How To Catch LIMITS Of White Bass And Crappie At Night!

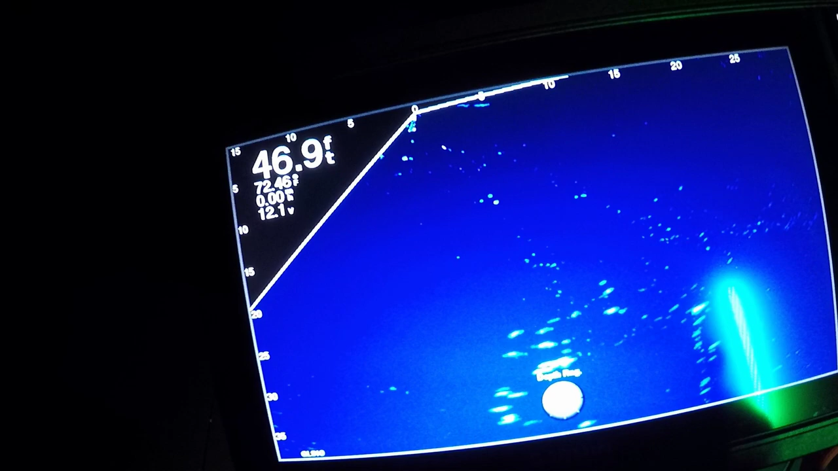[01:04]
On screen: depth 46.9 ft
We have found white bass mecca. We thought you got the camera set up.
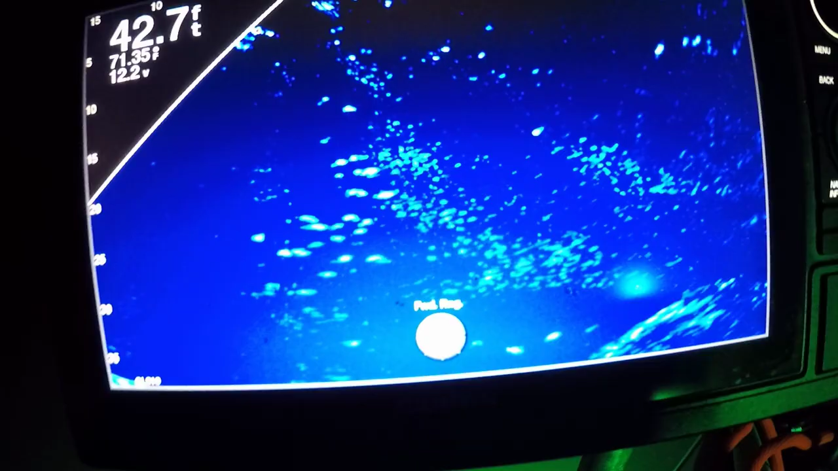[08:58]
On screen: depth 42.7 ft
Woo, look at that ball of fish.
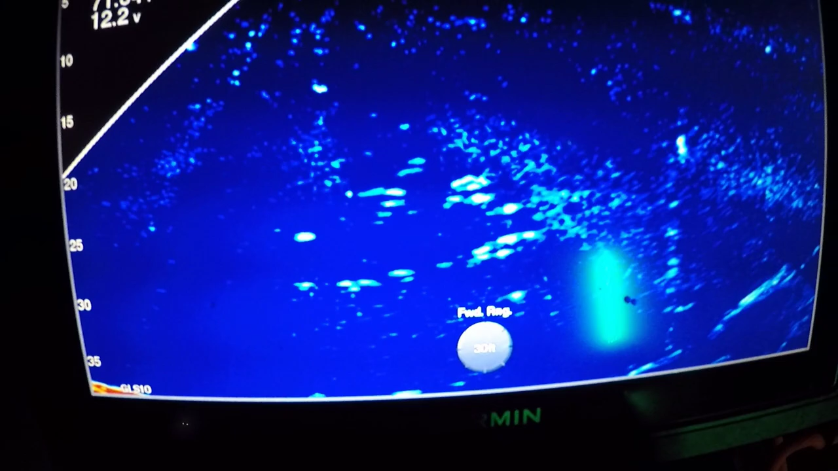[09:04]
So from there we can tell. Need to run our bait about 20 foot. How deep? They're all over the map.
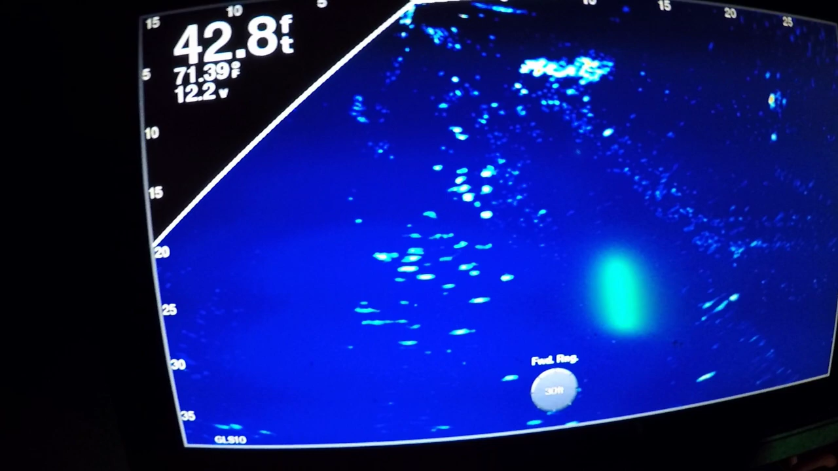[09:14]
On screen: depth 42.8 ft
There's good ones at 10 feet.
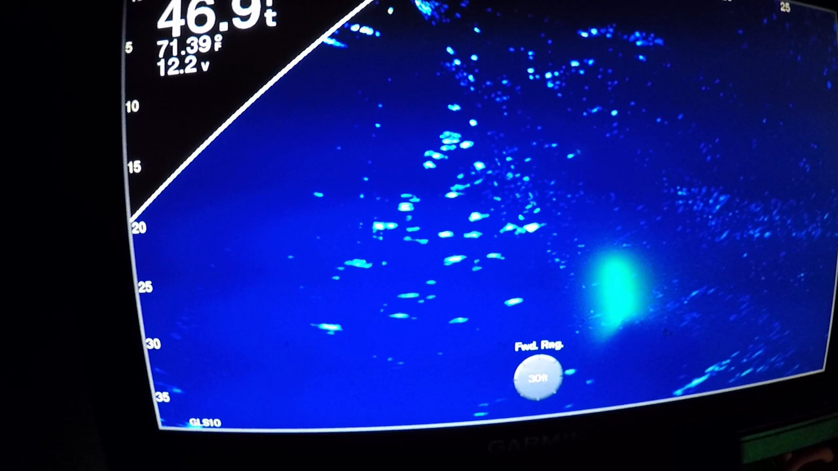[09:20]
10 feet all the way down to 30.